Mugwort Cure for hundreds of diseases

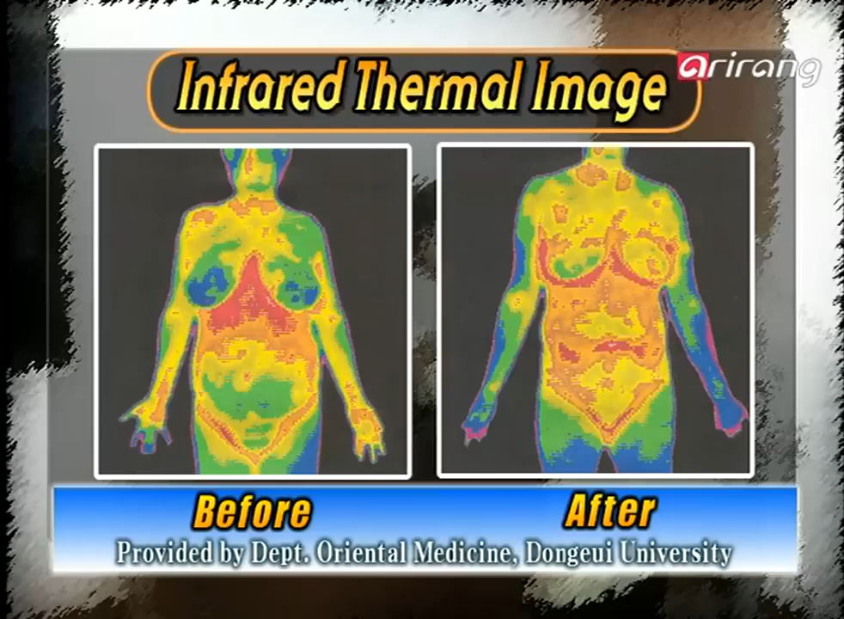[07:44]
you can see that the cold area, in blue, of the abdomen and the chest became warmer, now in yellow.